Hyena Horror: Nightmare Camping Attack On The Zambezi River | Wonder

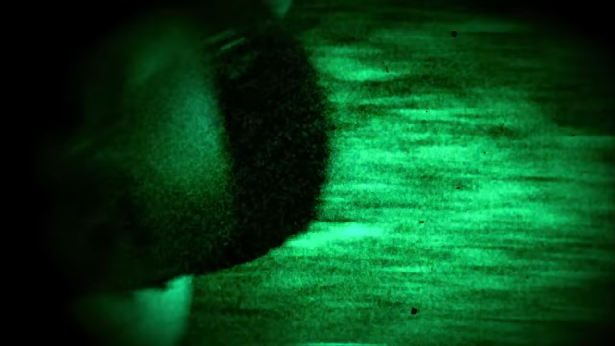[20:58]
He fought as hard as he could, screaming for help.